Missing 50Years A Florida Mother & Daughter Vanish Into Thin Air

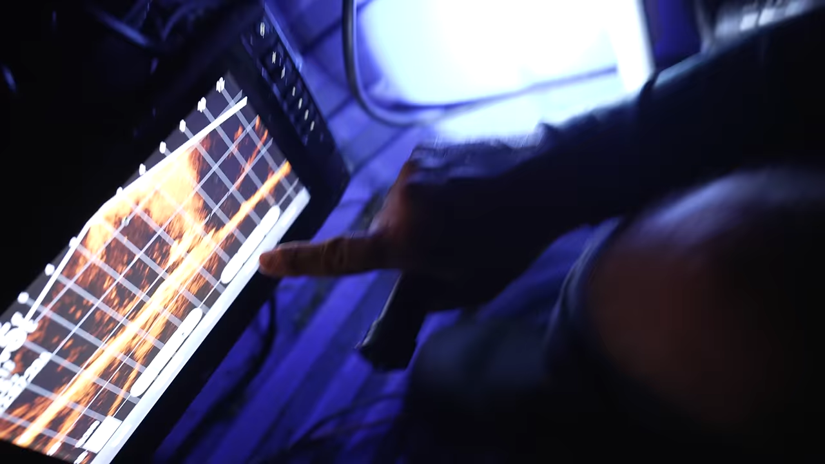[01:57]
It's literally right under the live scope over this side right now. You guys see that?
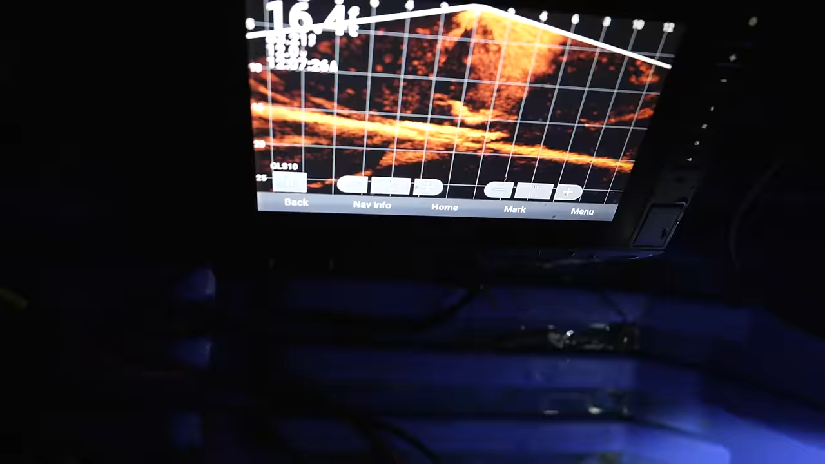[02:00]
Yeah. There's the wheel. There's the back wheel. You can't get a good image of it. It's hard to find.